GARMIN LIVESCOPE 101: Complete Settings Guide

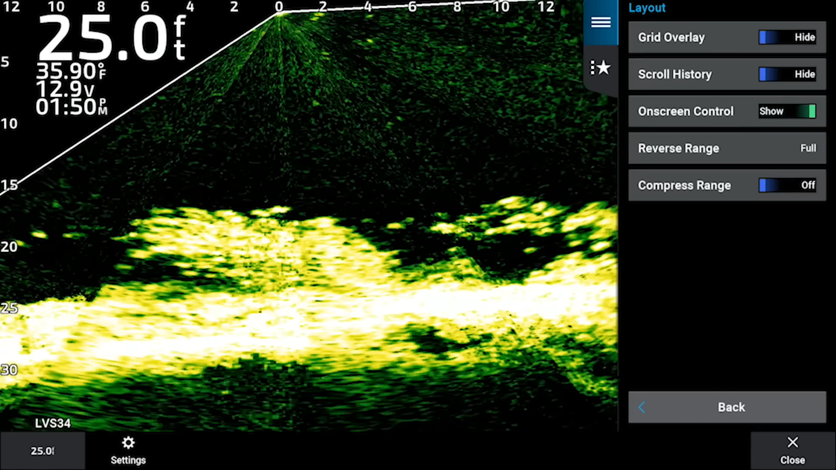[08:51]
On screen: depth 25.0 ft, water 35.90°F
shows us a lot of it but at that point you're just shrinking your screen real estate so
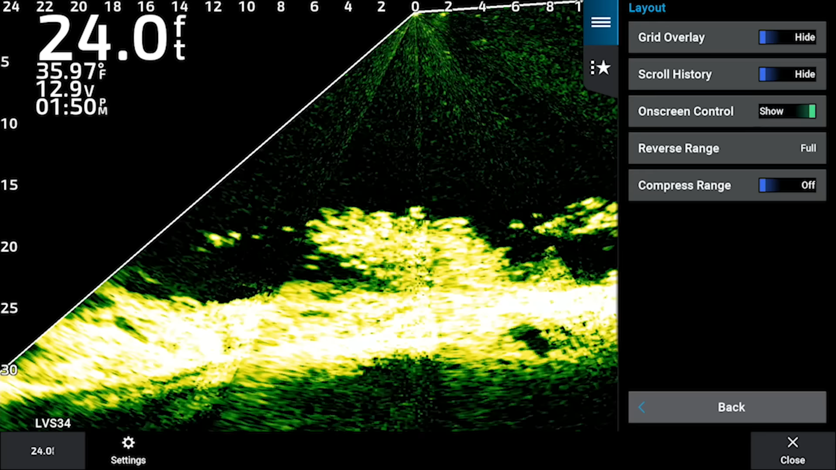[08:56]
On screen: depth 24.0 ft, water 35.97°F
I always leave that on minimum because I do like to see a little bit of what's behind me so that's a very important one right there so now navigating back to the menu we're done with the layout noise reject that's a very important one as well I have mine set on medium and the reason that I have to set mine on medium is because when I have my second live scope transducer running they will interfere and you'll see some flashing on the screen so I need to leave that on
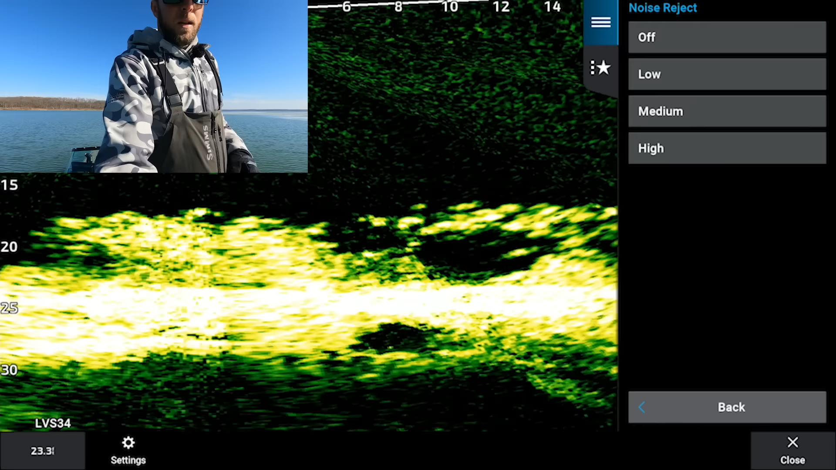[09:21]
medium but if you turn that off you can see there's a little bit too much going on you can kind of get some of that flickering going on so I always don't recommend leaving that off either leave it on low or on medium
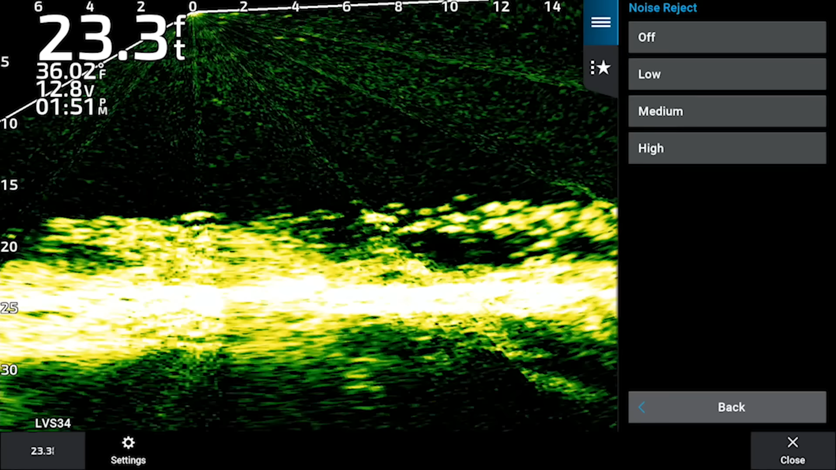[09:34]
On screen: depth 23.3 ft
if we turn it on high it's gonna make your screen look really really really crispy clear but the one thing we have to remember
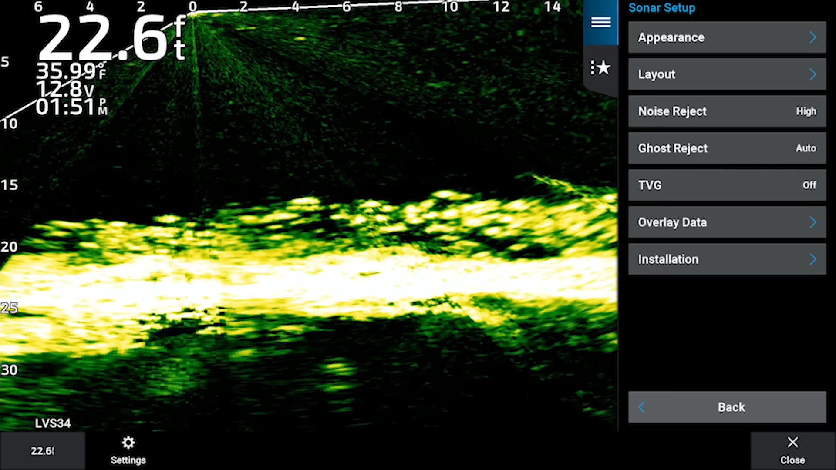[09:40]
On screen: depth 22.6 ft, water 35.99°F
about settings on your live scope screen is the more layers you're adding to make your screen clear the
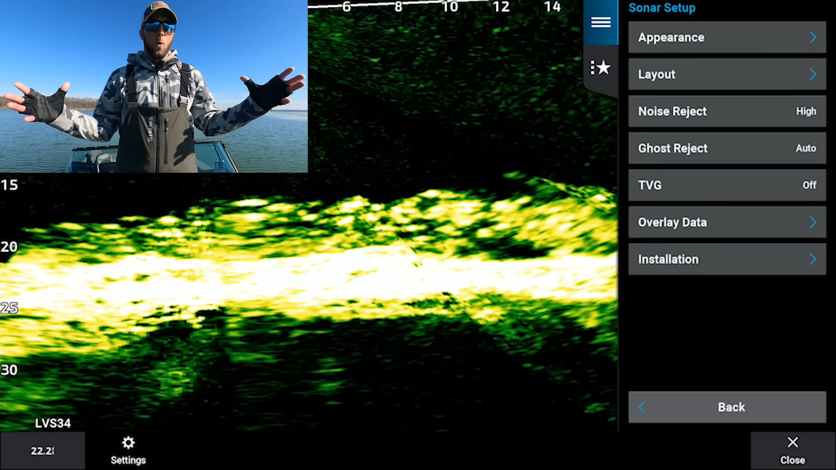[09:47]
more it's filtering out objects in the water column so always just remember that when you're trying to have a super crispy clean screen that it's not always about having a super clean screen you want to get
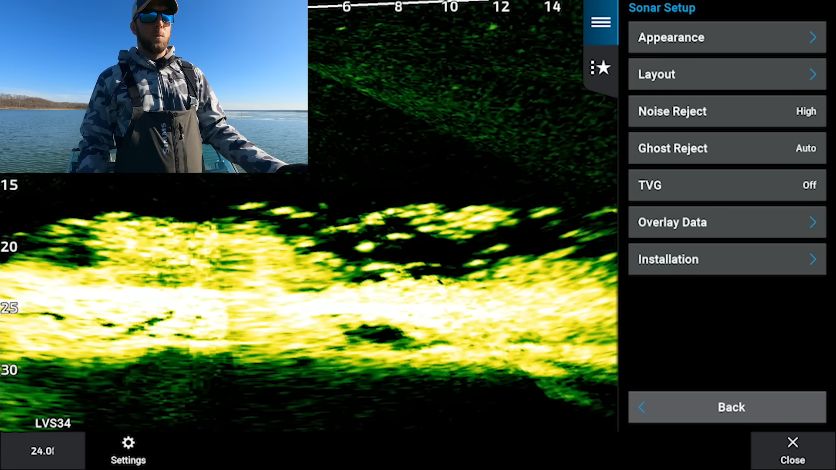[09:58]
as much information back from the transducer as possible without
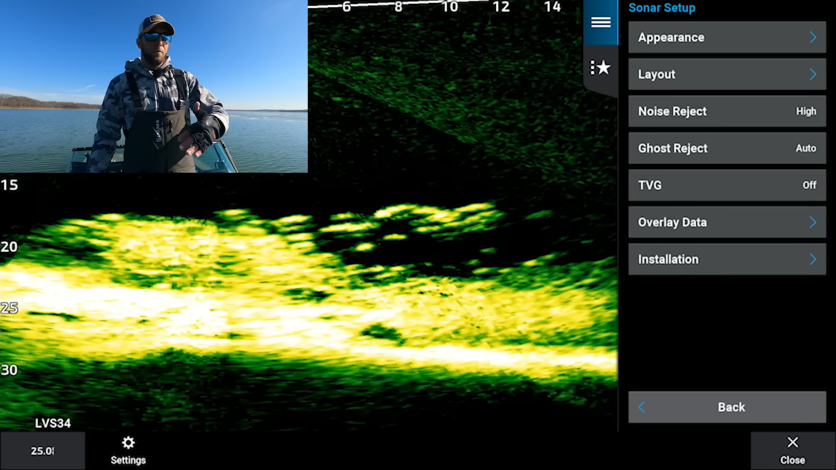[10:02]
filtering a lot of that stuff out so we'll go ahead and change that back to medium got a great picture there ghost reject this was an update again that they came out a
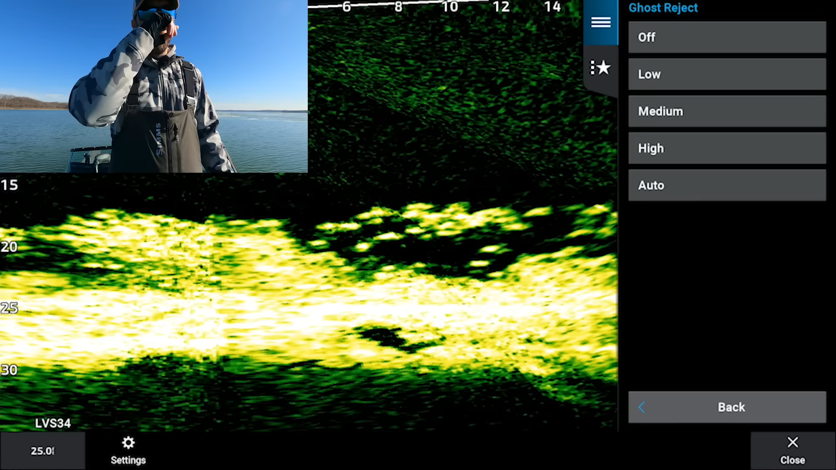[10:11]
couple years ago to try and filter out a lot of the ghost tree if we were in
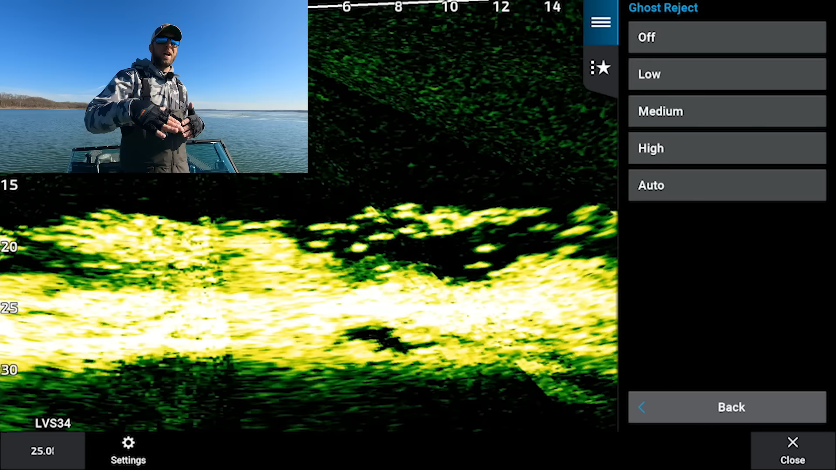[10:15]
shallow water especially on hard bottom you would see a return
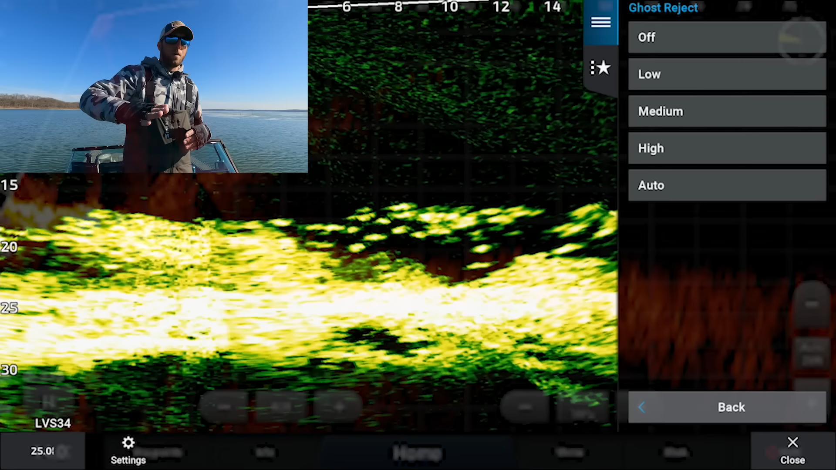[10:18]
on the mark on the screen coming up from the bottom that kind of looks like a lay down I typically leave that
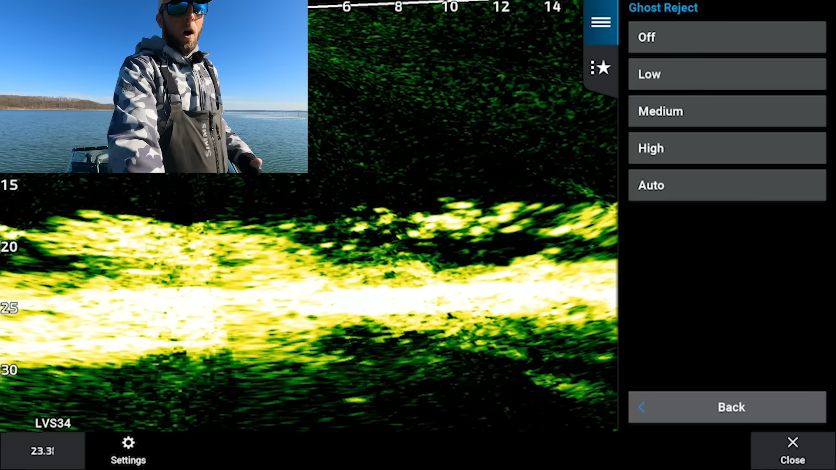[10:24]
off or on auto it really doesn't make too much of a difference to me because
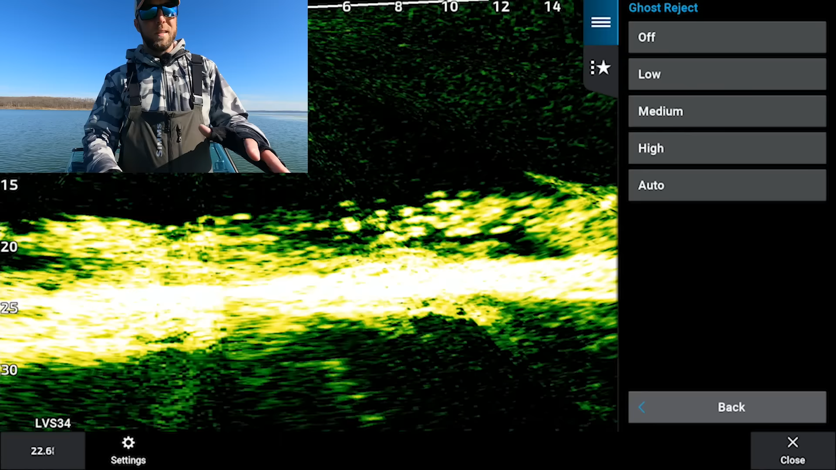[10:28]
I know what I'm looking at but if you don't want to see that on your screen then either go ahead and turn that on low or medium but we're just gonna leave that on auto
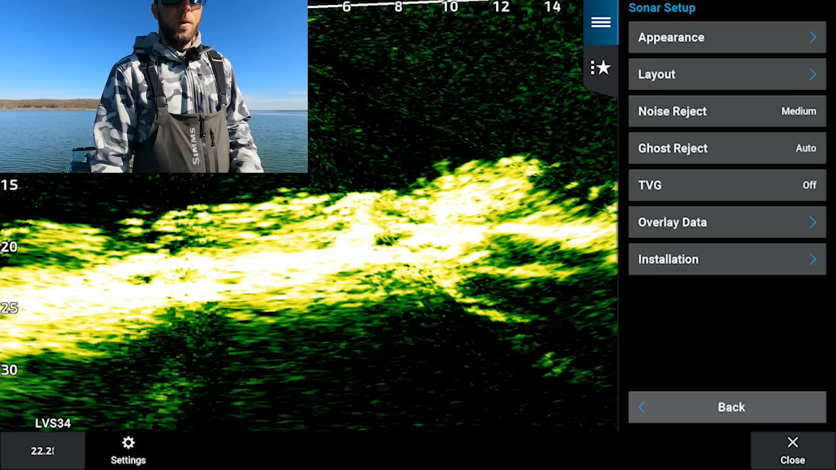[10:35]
here for now so next option down TVG another very important option here TVG like you guys can see on the screen stands for time varying gain so with time varying gain you're gonna be filtering out different parts of the water column from top to bottom just based on the
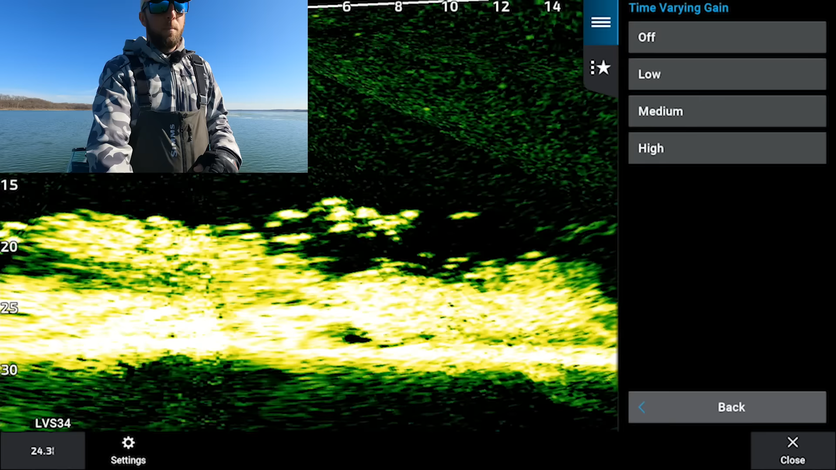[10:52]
depth that you're in so right now my TVG is off when I turn it on low we
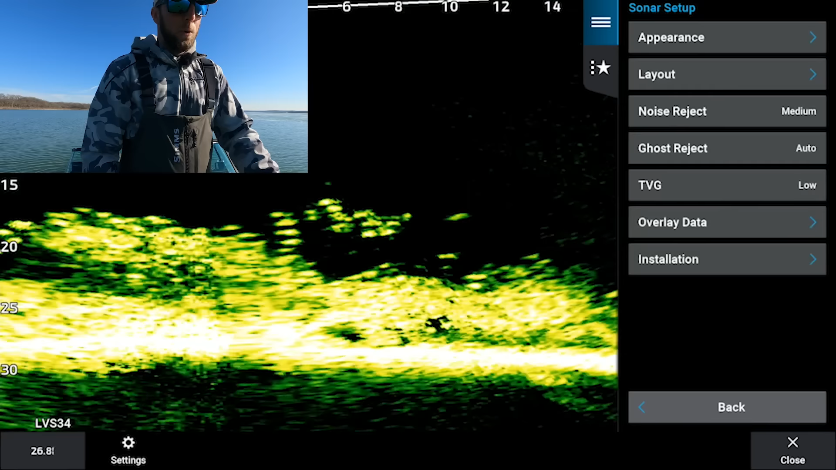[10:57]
lose a lot of that interference towards the top part of the screen go to medium same thing but you can see as we continue to filter out everything those crappies all of your targets are getting a lot less bright so if we turn that on high
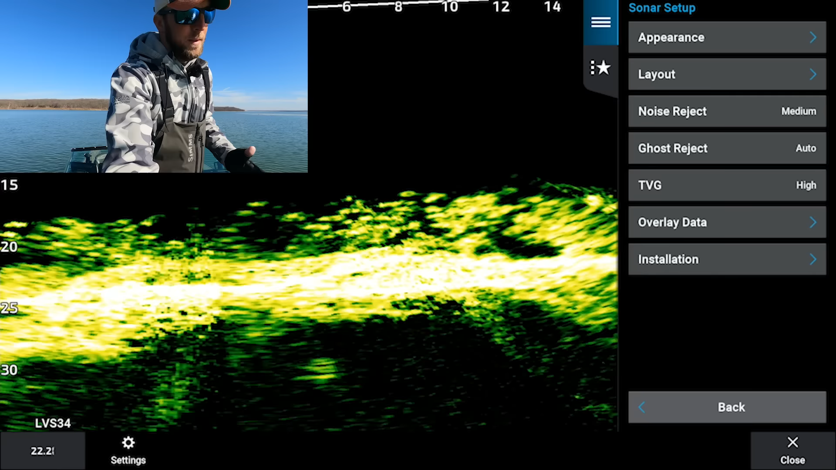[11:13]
you're really not seeing as much as you probably should so I recommend all